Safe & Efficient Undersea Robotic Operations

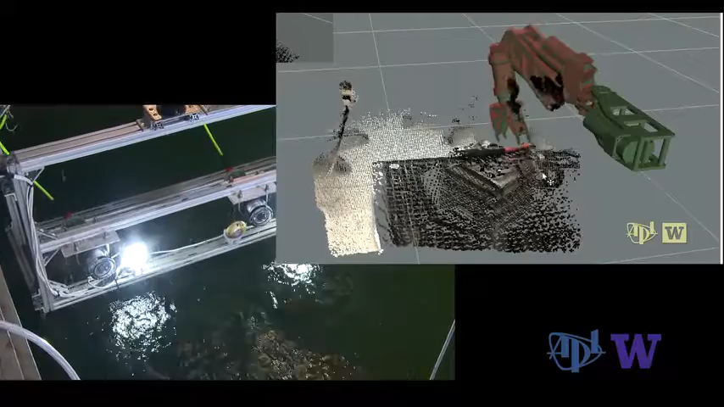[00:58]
We use what's called a haptic device.
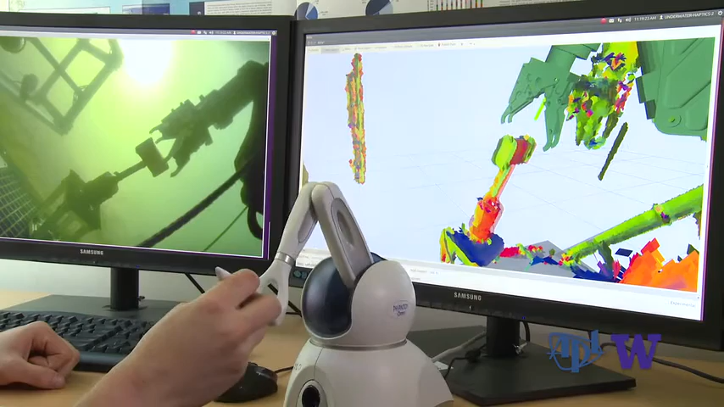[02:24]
Having that 3D data makes all the difference in the world. They can go and unplug the connector as easy if they were using their own hands really.